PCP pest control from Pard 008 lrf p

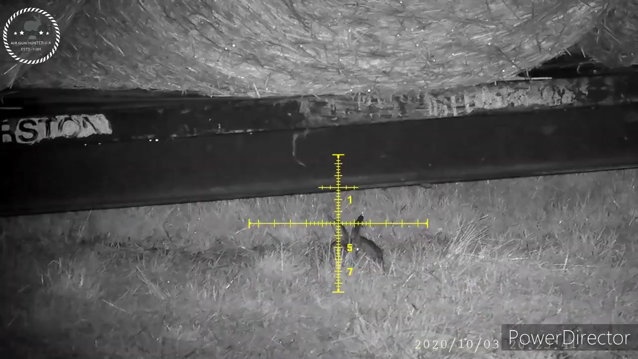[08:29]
Okay, so we're moving on to the rabbits now.
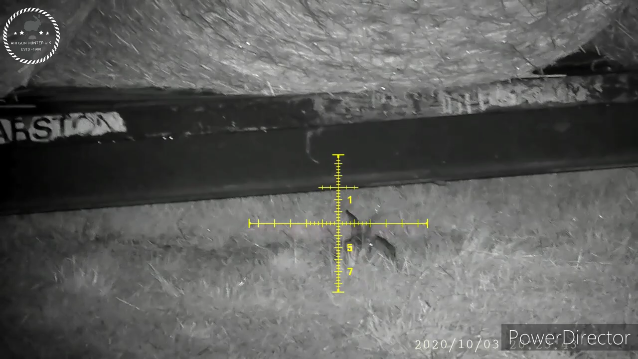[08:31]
This is a mixed bag of rabbits from both of our pards. This one I've left in on purpose.
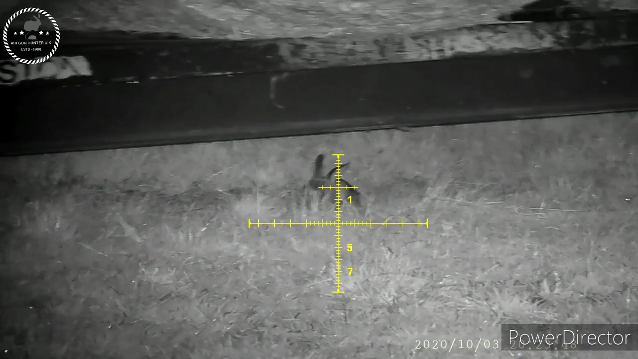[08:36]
It's a bad shot, unfortunately. It happens in hunting, it happens in pest control, and anyone that says it doesn't is lying.
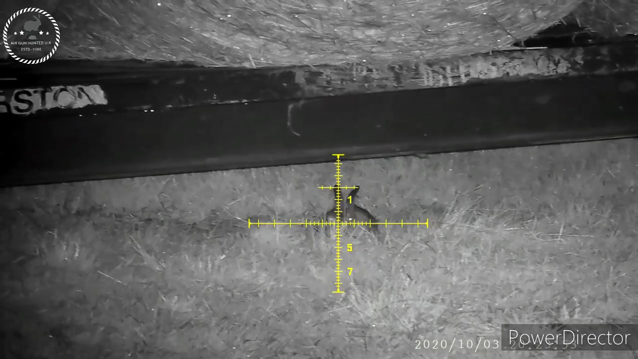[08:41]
It happens, it's unfortunate, but it's how you carry yourself after and you try and get that second shot as quickly as possible to humanely dispatch it.
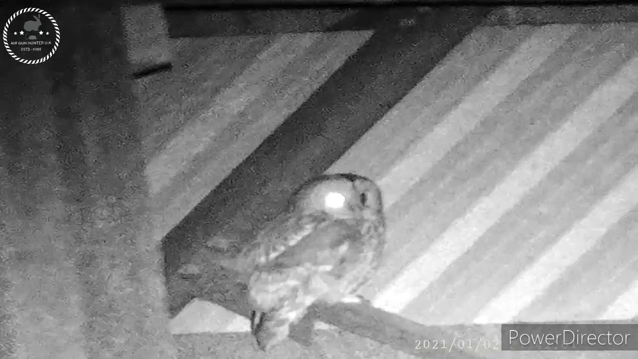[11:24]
I absolutely love seeing these when they visit us, and they do it on regular occasions, so I hope you enjoy this.